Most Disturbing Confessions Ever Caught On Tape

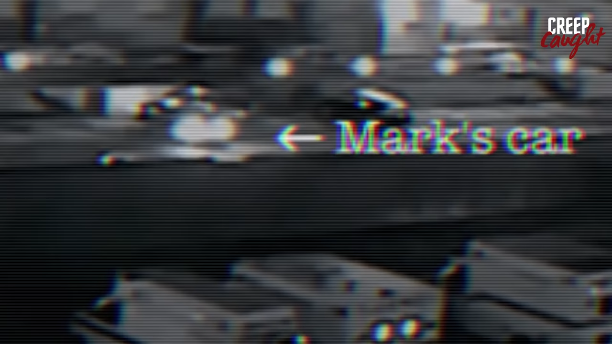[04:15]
At 3:21 a.m., he was captured dragging a large container to Michelle's car.
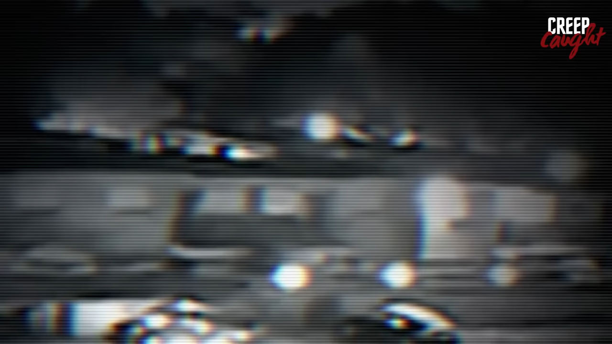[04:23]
Making several trips back and forth, he continued his actions at 5:41 a.m. and eventually left at 6 a.m.